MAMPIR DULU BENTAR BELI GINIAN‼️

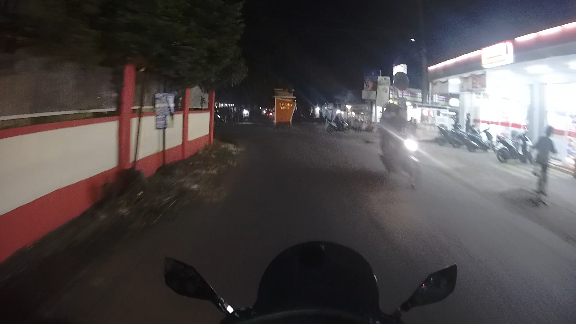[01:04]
Oke teman-teman semua kita akan nengokin rumah lagi ya udah berapa lama kita nengokin rumah guys
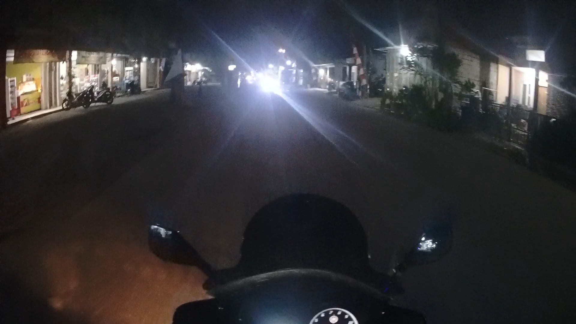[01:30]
nah ini jalan menuju jalan menuju perumahan ya rame ya di sini rame banyak penghuni warga penghuni perumahan guys nanti kita akan belanja-belanja ya